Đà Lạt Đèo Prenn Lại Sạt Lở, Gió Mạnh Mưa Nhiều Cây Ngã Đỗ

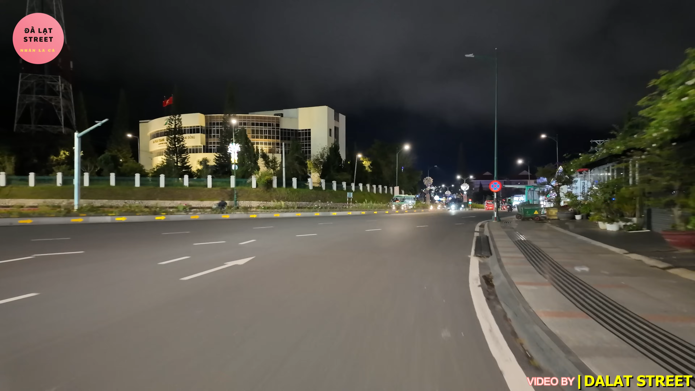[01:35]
Đó là con đường cửa ngõ đi vào thành phố Đà Lạt Nếu mà chúng ta từ các tỉnh, khu vực miền Đông, miền Tây, Nam Bộ,
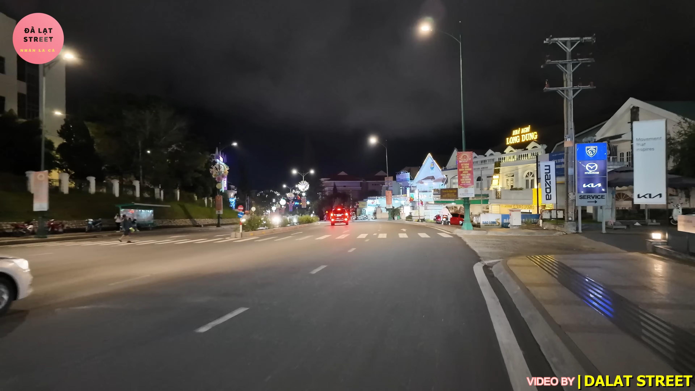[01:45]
Bình Thuận Thì chúng ta đến thành phố Đà Lạt thường là chúng ta sẽ đi qua quốc lộ 20 Một trong những quốc lộ cũng có chiều dài khá dài Nguồn từ bắt đầu từ dầu dây và kết thúc tại Heddel, Đà Rang
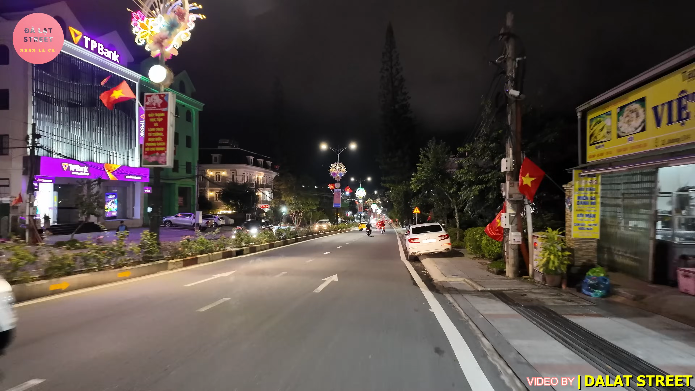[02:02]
Khoảng 250 km Đường 3 tháng 4 là đường cửa ngõ quý vị ha Và khi mà chúng ta đến thành phố Đà Lạt thì cũng dường như là cũng đi cung đường này rất là nhiều Và khi mà chúng ta về thì chúng ta cũng đi cung đường này rất là nhiều để rời thành phố Đà Lạt Ngày xưa khi mà Nhân đi học ở Sài Gòn thì Nhân cũng khi mà về thăm nhà
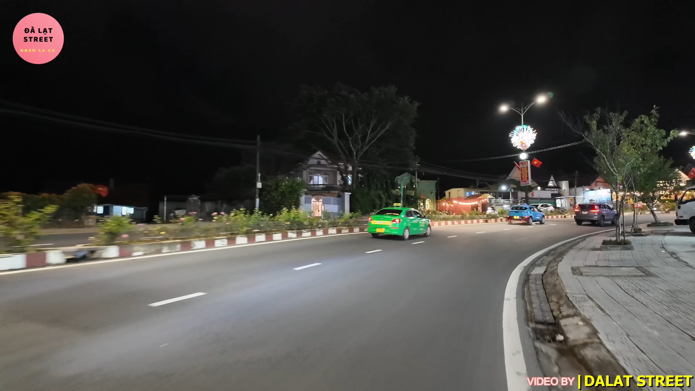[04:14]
vắng Phải những cơn mưa Là mưa liên tục Khi mà chúng ta đi hết đường 3 tháng 4 Thì sẽ đến đèo Brent Một trong những cái cung đèo tuyệt đẹp Của tỉnh Lâm Đồng Với 4 làng xe Rộng như đường 3 tháng 4 này luôn Đi với tốc độ 60 km trên giờ
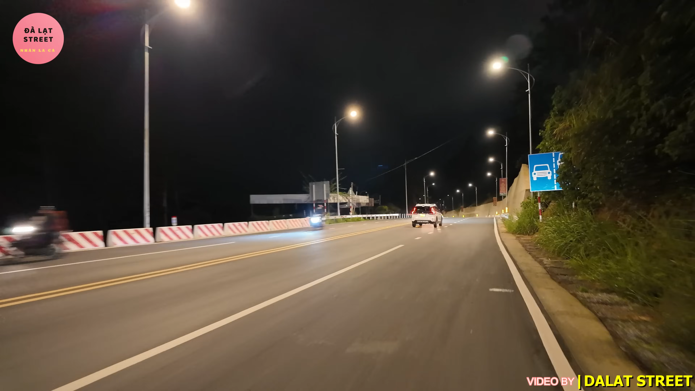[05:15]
Trước mắt chúng ta Đó là đèo Brent Với tốc độ di chuyển 60 km trên giờ Và là một trong những cung đèo Rộng nhất Việt Nam hiện nay Và với những cái hệ thống đường Hệ thống chiếu sáng Camera giám sát giao thông an ninh Ở trên cung đèo
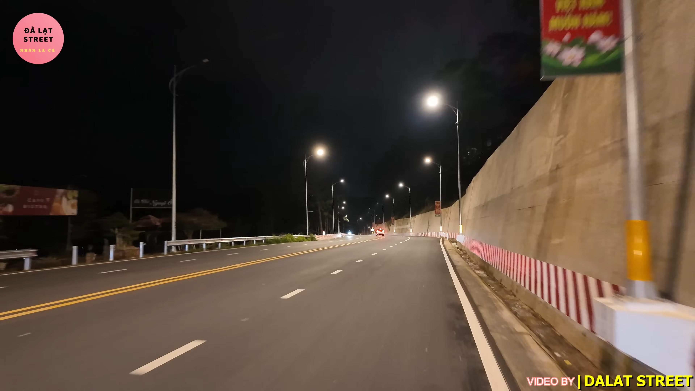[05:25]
Cũng hiện đại bậc nhất hiện nay Khi mà đi qua cung đèo thấy gió Quá trời gió quý vị Và chúng ta thấy là đèo Brent Chúng ta thấy là Ban đêm sạch trưng quý vị ha Rất là sáng luôn Bữa trước ngay khu vực này Thì có xảy ra cái Sạt lở nước đèo nè quý vị Nhưng hôm nay thì cũng đã khắc phục xong rồi
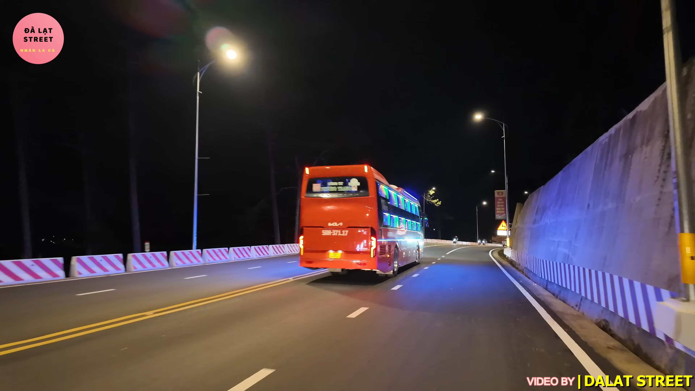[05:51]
Khắc phục xong trước lễ quý vị Trước lễ 1-2 ngày là khắc phục xong
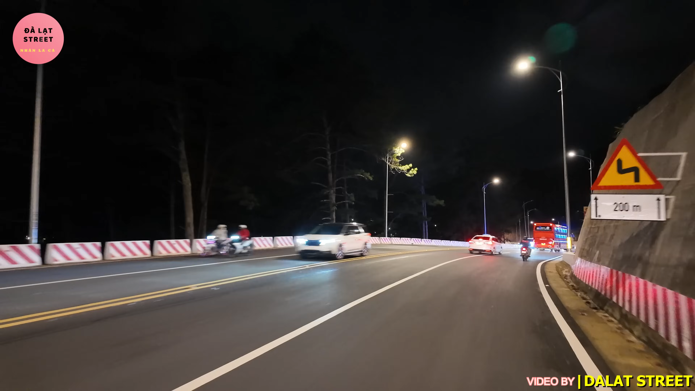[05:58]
Bây giờ là không còn bị che chắn nữa quý vị ha Những tháng tới thì vắng Cho nên là đèo Brent Hay là các cái cung đường ở Đà Lạt Chúng ta sẽ đi ô tô Rất là thoải mái luôn Và các con, các cháu Cũng sẽ bước vào Năm học mới rồi
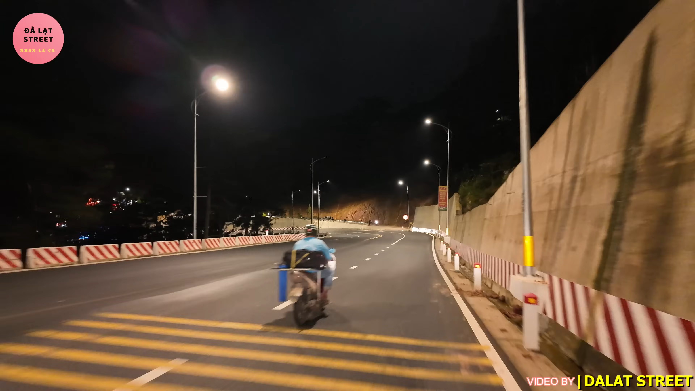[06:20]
Và ngay cái đoạn này Nó bị sạt lở nè quý vị
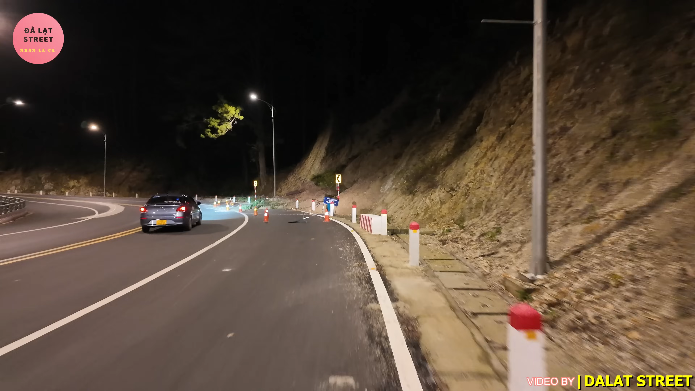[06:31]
Đất đá từ ở trên Buổi tối quý vị có thấy không
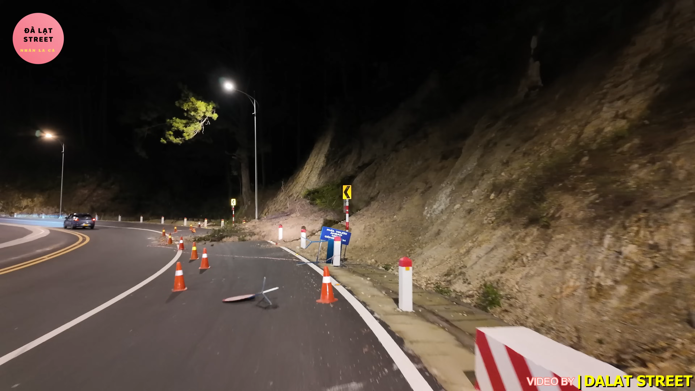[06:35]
Bước đá ở phía trên Nó đổ xuống quá trời
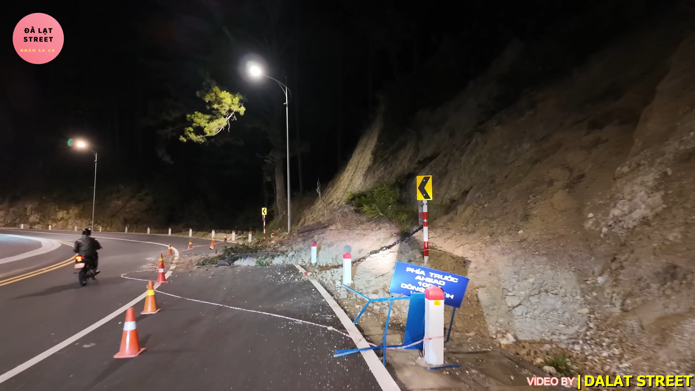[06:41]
Bị sạt lở Trên khu vực này Đất nó lấp hết phía dưới này
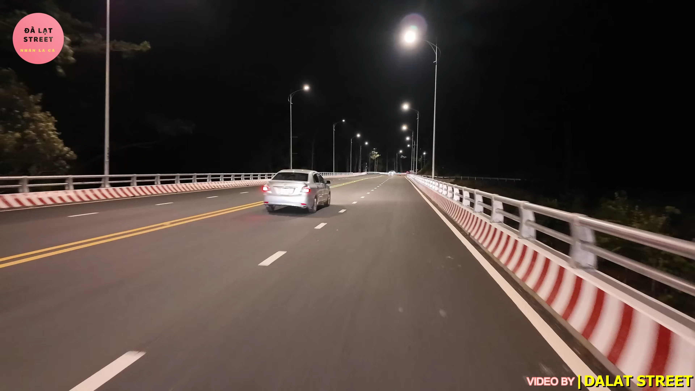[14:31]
Trong những chuyến mini tour của Nhân Thầy Nhân Thường kết hợp cả chụp ảnh
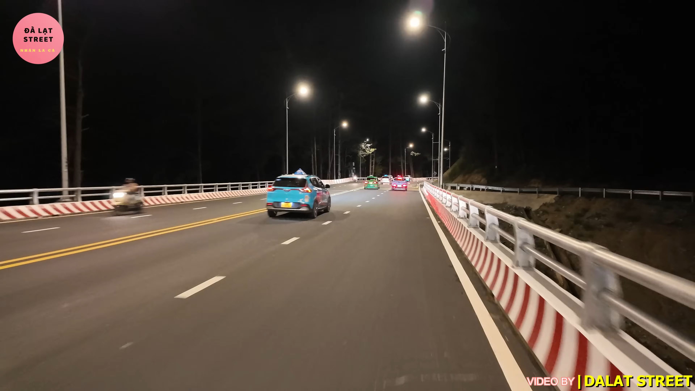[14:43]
Nên là chúng ta mà thích chụp ảnh Thì Nhân sẽ có những chiến mini tour để chụp ảnh Ở đây thì cũng có đất cát nó rớt xuống nè Cho nên là người ta cũng làm những cái miễn cảnh báo Như vậy là ở trên Đèo Fren này có 2 điểm ha
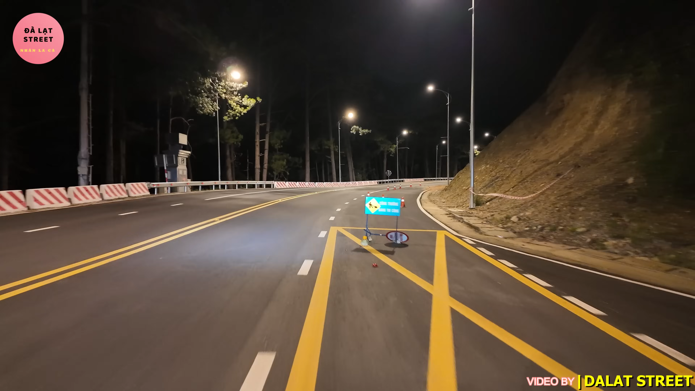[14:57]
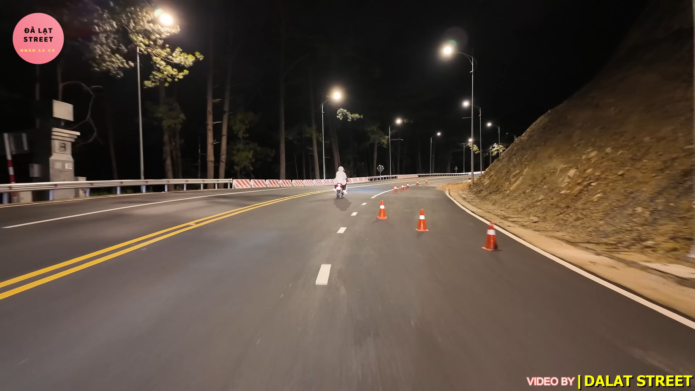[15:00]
Có 2 địa điểm mà nó bị Thì 1
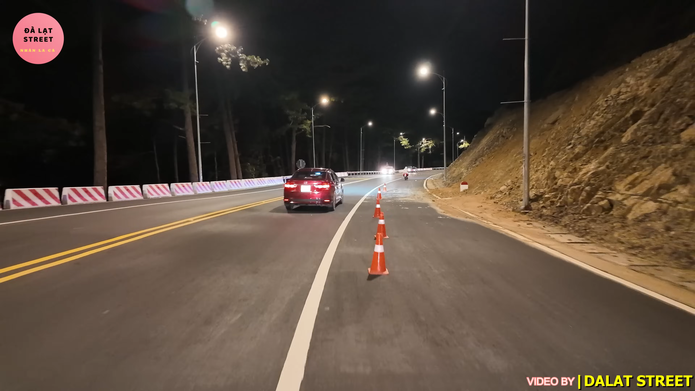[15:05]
địa điểm là sạc lở xuống có cây ngã xuống Còn địa điểm này thì đất cát ở phía trên Có nguy cơ Có nguy cơ đổ xuống Cho nên là người ta Làm cái miễn cảnh báo Để sau lễ Hy vọng là ngày mai người ta sẽ khắc phục
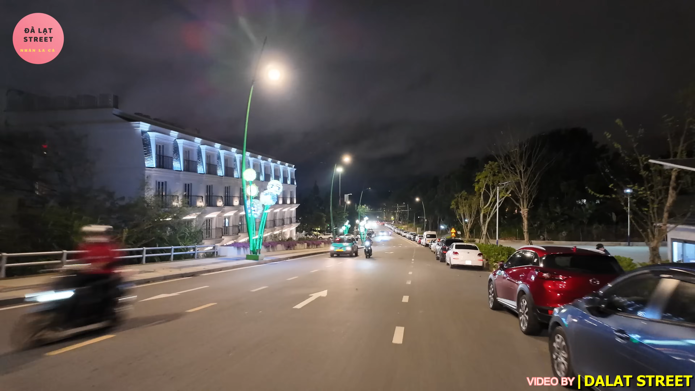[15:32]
Và bây giờ thì Nhân đã về ngay trung tâm thành phố Đà Lạt Bên cạnh quảng trường Lâm Viên Rồi Hồ Xuân Hương